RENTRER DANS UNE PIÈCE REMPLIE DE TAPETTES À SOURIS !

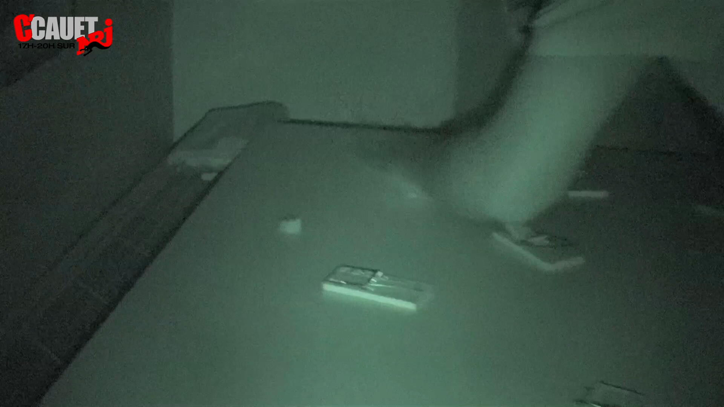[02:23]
Bah si, on les voit, on les voit. Excuse-moi, les gens les voient aussi, hein. Les gens voient aussi les fromages, hein. Il n'y a pas de fromage. Bah mais... si! Bah non! Bah si, sauf que tu vas comme un bourrin, donc forcément. Attention! Il est juste à côté! Chut, mec, il est à côté des fromages, il passe. Bon, boule! Sors vite! Sors! Mais c'est où comme ça? Non, ça c'est une armoire, ça!
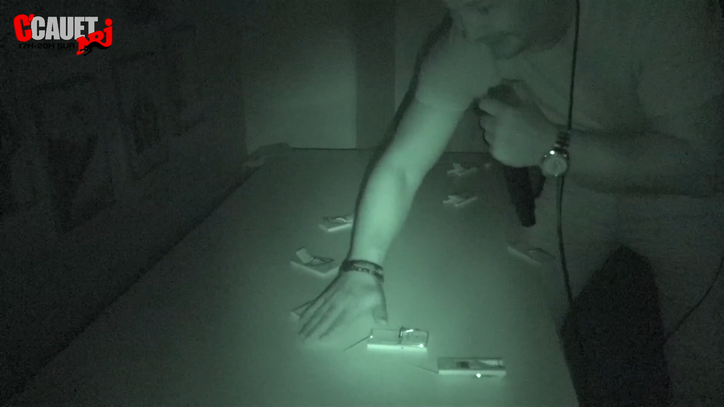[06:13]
Plus à droite, les gars. Plus à droite, plus à droite. Vous avez remis du fromage. Plus à droite, plus à droite encore. Vas-y, là, plus à droite, plus à droite encore. Plus à droite.
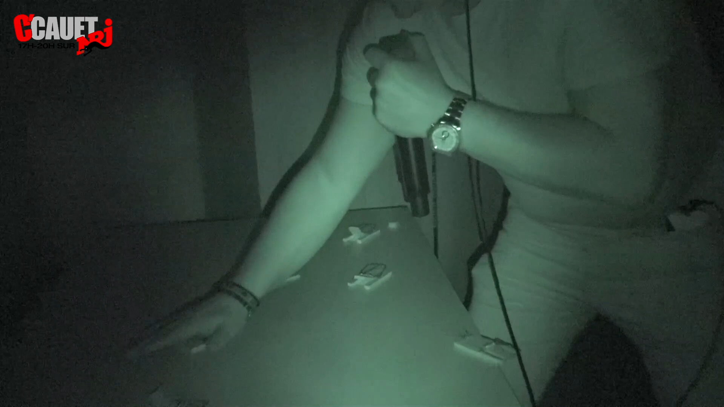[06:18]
Vas-y d'un coup là. Plus à droite. Ah non, mais carrément à droite. Plus à droite, plus à droite.
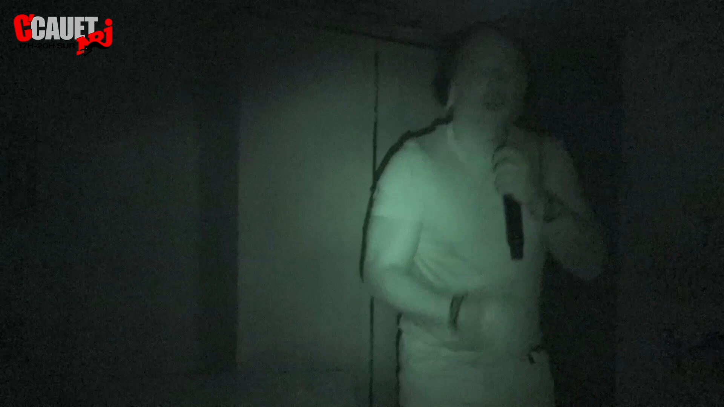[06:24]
Sur ta droite, extrême droite même. On voit tes. Allez, tu vas presque là, ta main, elle était presque. Presque, plus en bas. Presque, plus en bas. À droite. Mais n'écoute pas Bandès, il se venge.
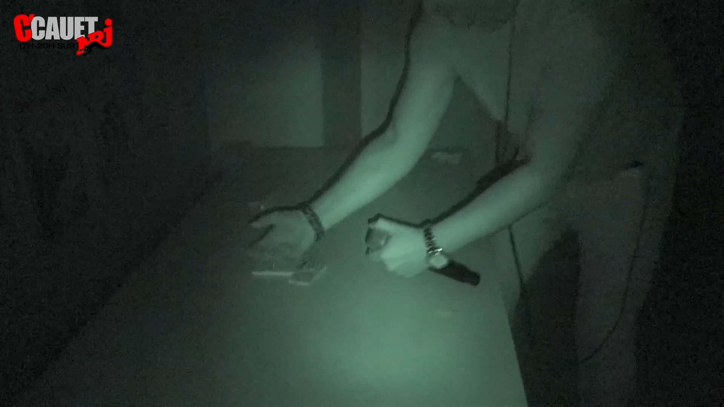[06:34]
Stop, c'est beau, Coco. Mais tu l'avais presque. C'est fini, Coco. Alors, Miko et Jeff, oui. Nous allons tenter une double tapeta, el doblo tapetos. C'est bizarre.
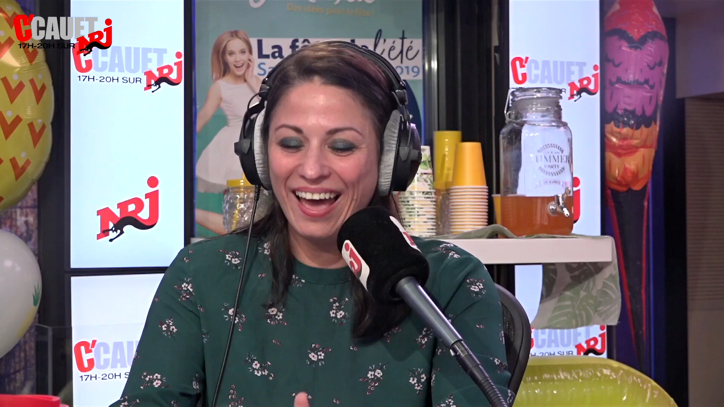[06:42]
Oh non. The double tapetos. Vous allez comme si vous jouiez du piano tous les deux. On va vous placer, vous fermez les yeux, vous rentrez. C'est parti. Allez, on y va. Vous rentrez les yeux fermés, ensuite on ferme. Je suis honnête avec vous, on voit rien. Dedans, on ne voit rien de rien, c'est un stress de ouf.
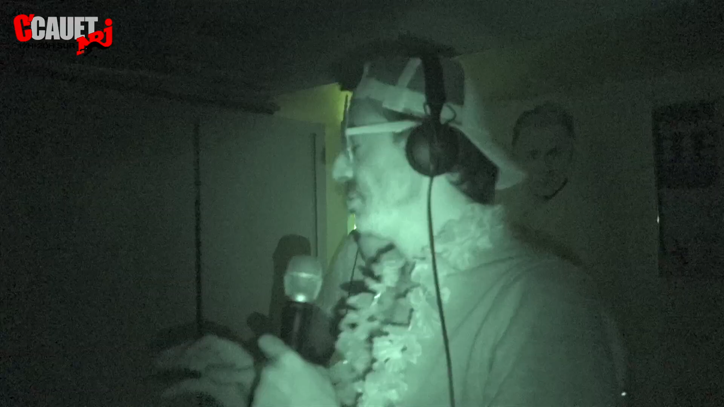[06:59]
Et on... Allez.
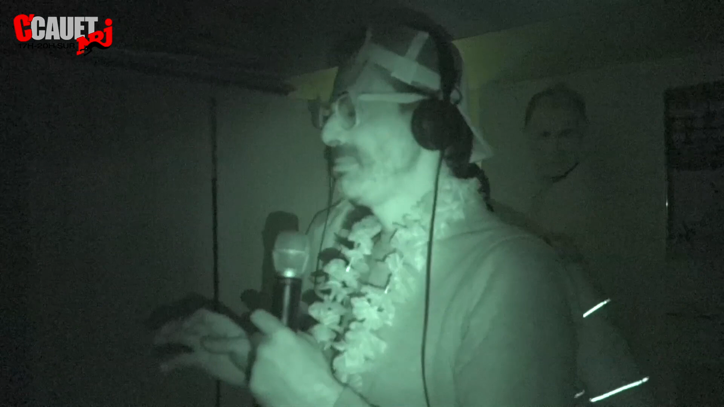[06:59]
On précise que la lumière qu'on voit, c'est une lumière qui est infrarouge que personne ne peut voir. C'est le principe de l'infrarouge.
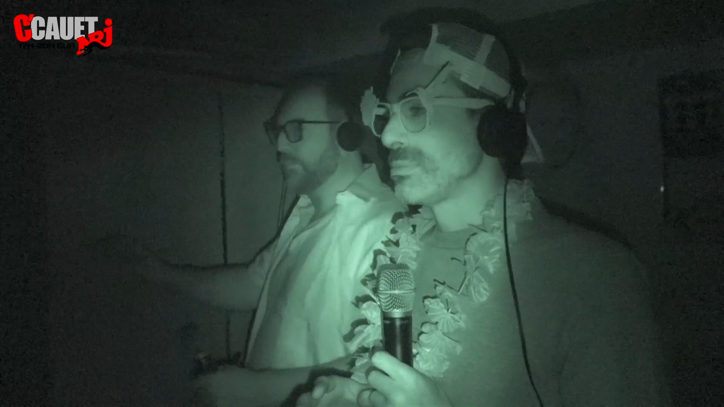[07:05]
Mais j'explique parce que les gens ne savent pas forcément. Ah, mais non, c'est horrible. Oui, Miko. Ah, c'est que on voit rien.
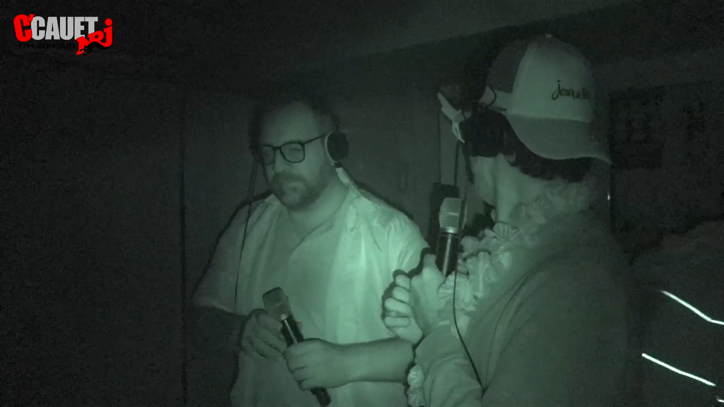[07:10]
Et oui, le monsieur qui est à côté de toi, c'est un être humain, c'est Jeff. C'est un gros être humain. Je sens un blob. Ah non, c'est Jeff. Vous pouvez vous concentrer sur la table. Je veux voir la table. C'est où? Ok, on est sur la table. C'est sur la table.
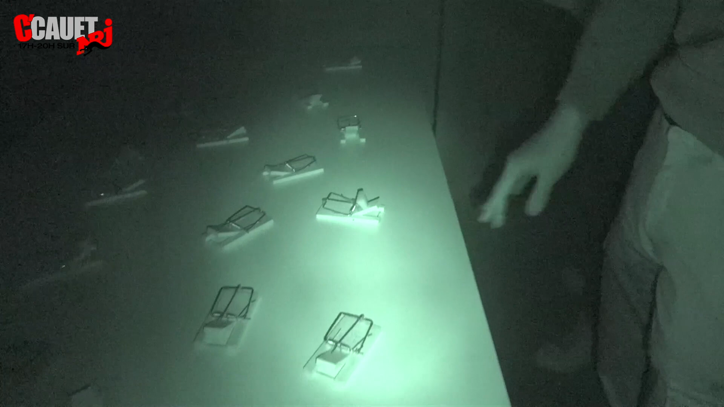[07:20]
Si tu sens une table, c'est que c'est sur la table. Top, c'est parti. Qui va ramener? Il y a à ta droite, Miko, il y en a un. Droite. Là, il y en a un. Ah, salope! Pardon. Oh.
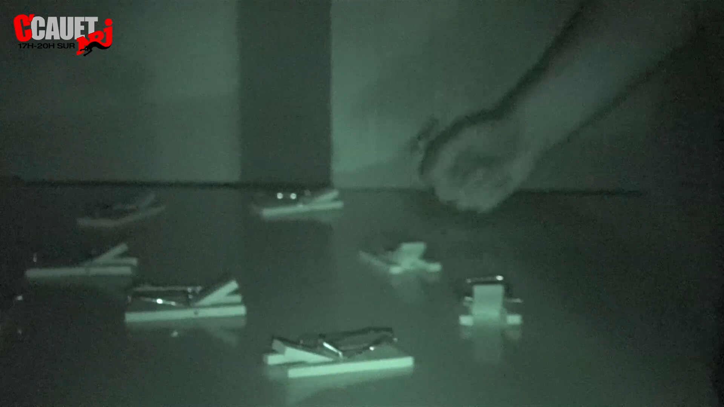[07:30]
Non, mais j'avais prévenu. J'ai prévenu pendant le Facebook. Non, non, pas de coup de poing, pas Jeff. Pas de poing, Jeff. Ah, Jeff. Salope! Les doigts!
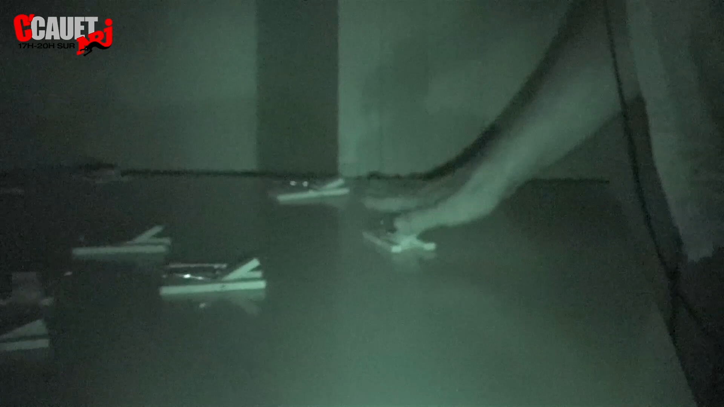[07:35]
Aïe. Vous m'avez pas mis de tapette, vous m'avez pas mis de tapette, j'ai pas de tapette. Il y en a pas là. Mais si, mais cherche les mecs, elles sont un peu plus loin. Elles sont devant toi, Jeff. Un peu plus loin. Devant toi.
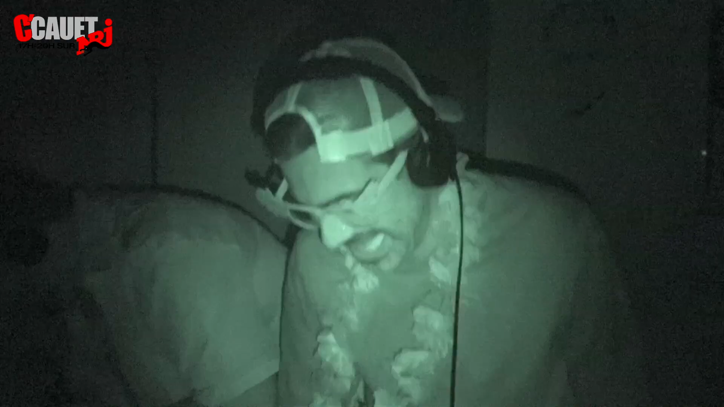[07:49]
Attention, attention, va-t-il trouver.
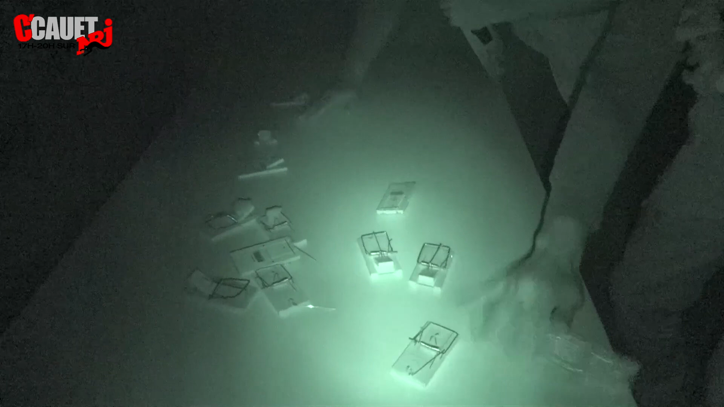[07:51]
D'un coup. Je joue plus.
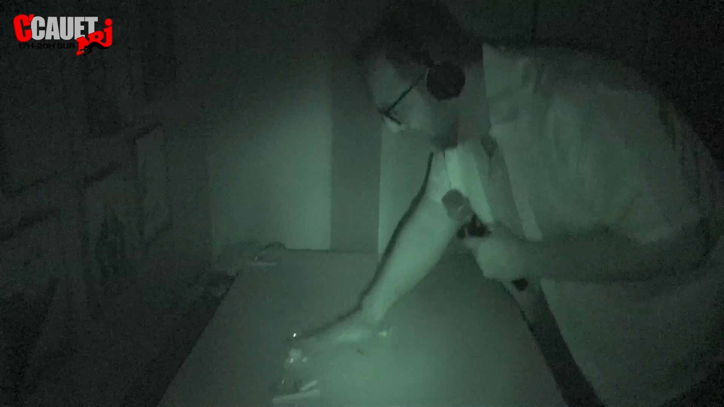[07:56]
Jeff, va doucement, Jeff. Jeff, c'est bloqué. Jeff, aie confiance, Jeff. Va doucement, descends doucement.
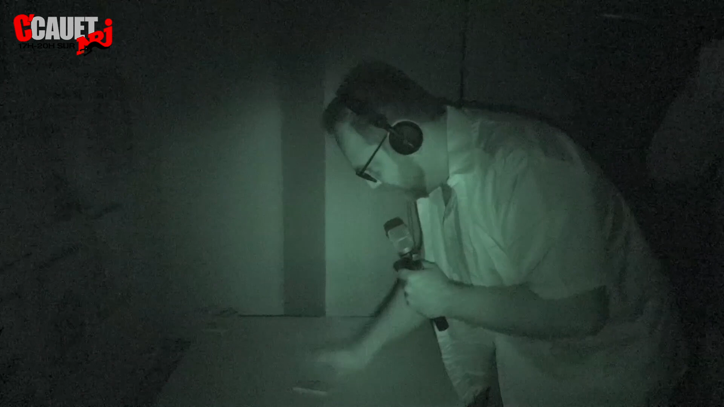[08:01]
Doucement, ne tapote pas. J'ai plus de wad. Jeff, ne tapote pas. Non, pose ta main, aie confiance. Pose, un peu à droite. Un peu à gauche. Un peu à droite, je dis un peu, tu fais un mètre toi. Un peu. Un peu à gauche. Légèrement.
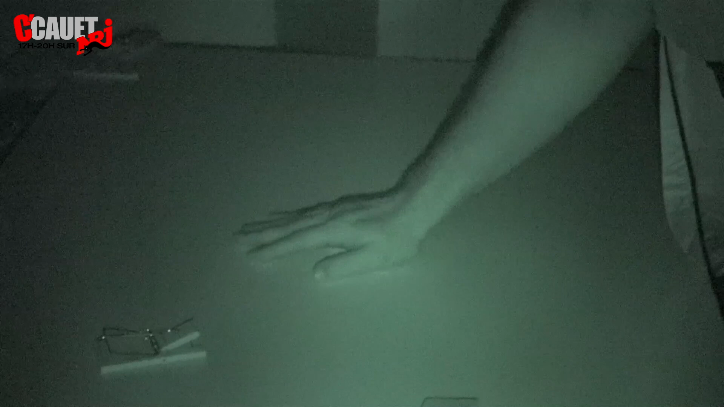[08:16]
Un peu à gauche, ta gauche. Ah voilà, c'est là. Bah, et en fait, il n'y a pas de fromage. Hein. Bah, il y en avait peut-être mais pas. Si, non, il n'y a pas de fromage. Non, mais il y en a, les amis. Il y en a. Sortez!